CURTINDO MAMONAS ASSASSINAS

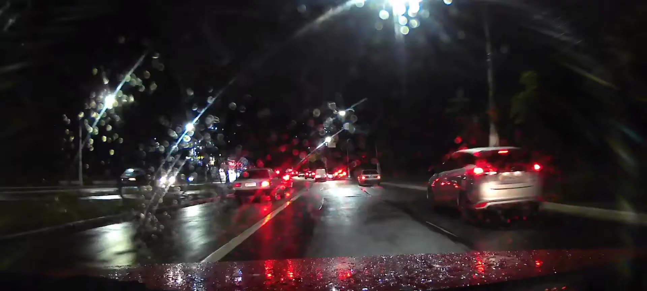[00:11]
vamos. Bora pra casa, né? Chega por hoje. Descansar um pouco. Olha o trânsito aí, ó. É todo dia trânsito. É sábado, domingo, feriado. Tem dia mais não. Hoje eu deixei a magrela em casa.